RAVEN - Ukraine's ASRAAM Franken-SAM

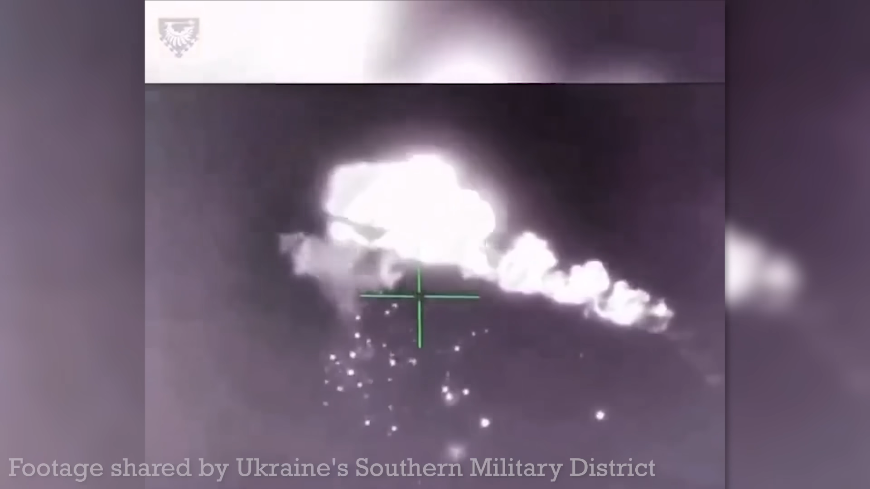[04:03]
including thermal footage from the system's sensors.
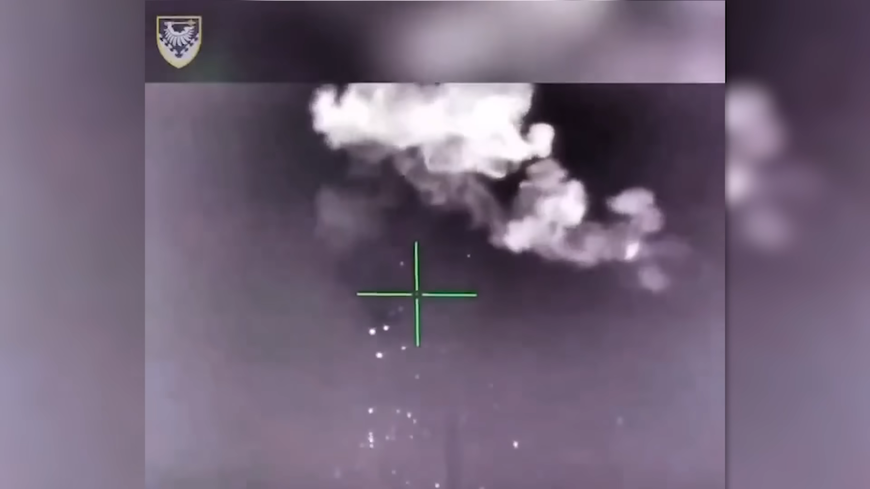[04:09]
In late February 2024, footage again from the Raven's sensors showed the successful engagement of a Russian Zala reconnaissance drone.
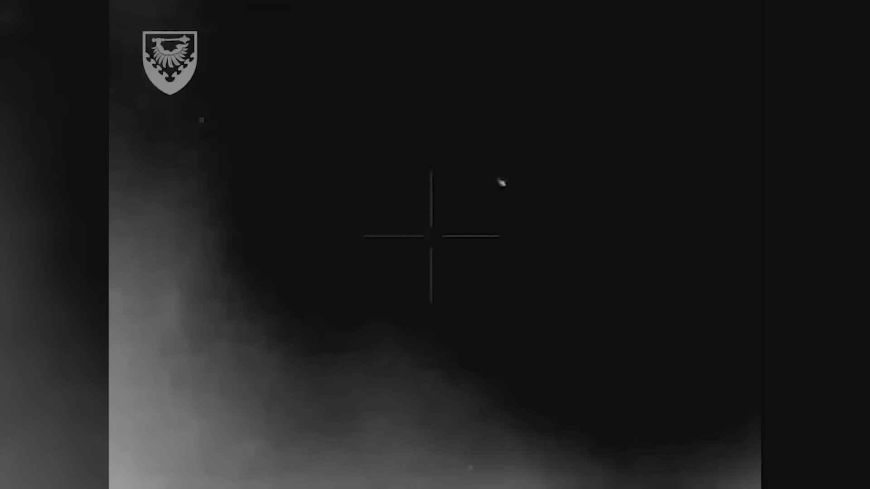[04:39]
Later in March, additional footage of what was also claimed to be a Supercam was also shared.
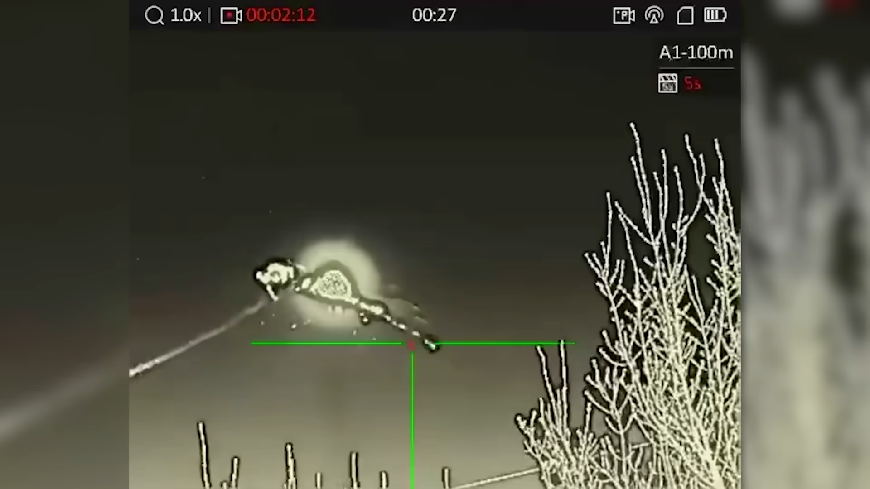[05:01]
The speed and vector of the missile suggests it was a Raven-launched ASRAM.